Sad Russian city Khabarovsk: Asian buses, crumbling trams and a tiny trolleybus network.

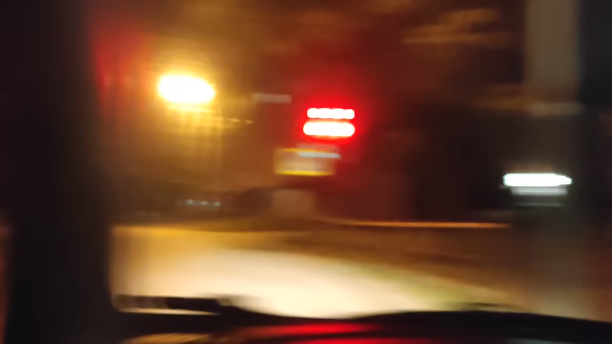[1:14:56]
Вашему вниманию, РВЗ, ой, господи, какой РВЗ? МТВ-82, вышка контактной сети города Хабаровска. Встречайте этого крокодила, а нам красный.